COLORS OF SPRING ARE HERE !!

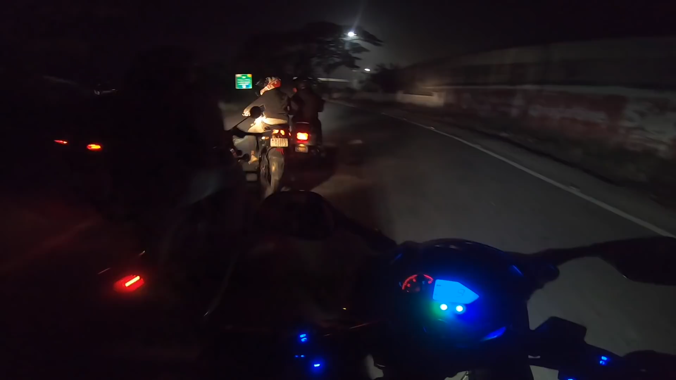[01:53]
चलो चलो चलो, ओके 56 किलोमीटर लेफ्ट फ्रॉम हेयर टू पार्वती पहाड़।
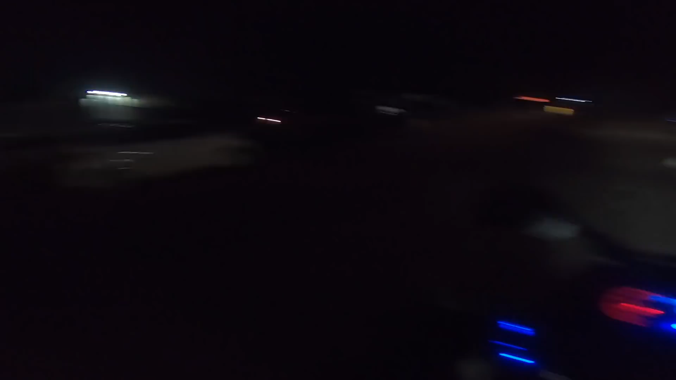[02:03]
पहले तो गुवाहाटी यूनिवर्सिटी शॉर्टकट लेकर निकल जाते थे, लेकिन अभी बंद है फिलहाल।